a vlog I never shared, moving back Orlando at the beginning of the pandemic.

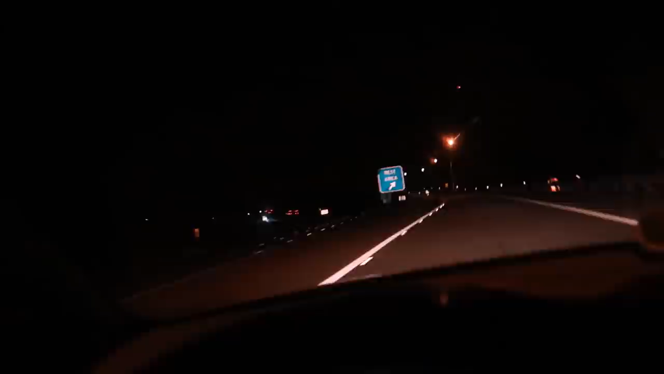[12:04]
we are finally in north carolina i am so excited to be out of virginia i don't even know why the states all kind of are starting to look the same well they they you know it's like trees change you know but it's dark out now so i mean i'm starting to get a little a little uh i'm ready to be tractor trailers and all others i guess i'm another cars with trailers and cars with nothing i guess i'm that um i'm definitely stopping in north carolina for tonight
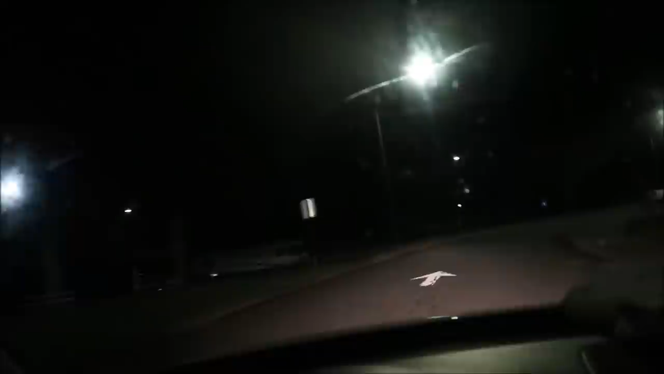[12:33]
but i'm gonna go stretch out little gracie's legs and let her go potty
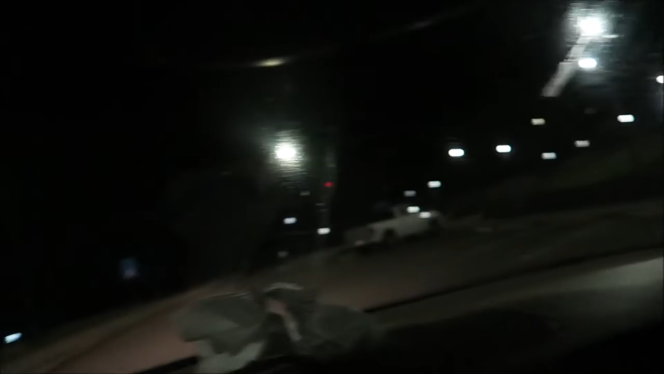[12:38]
oh that that that's because my windows were fogging up and i i don't know i get so confused with all these these bojangles
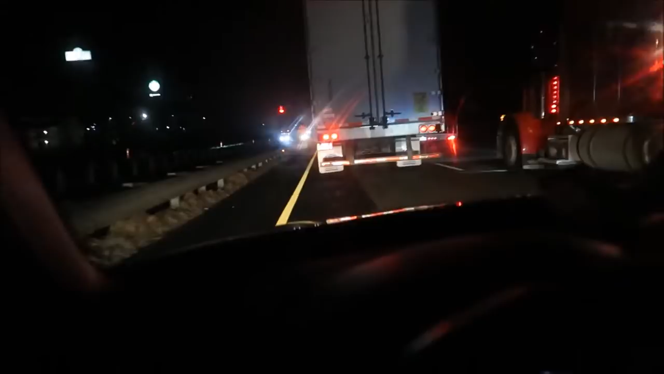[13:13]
see my windows keep getting like foggy anyway for the first time of the trip we are in standstill traffic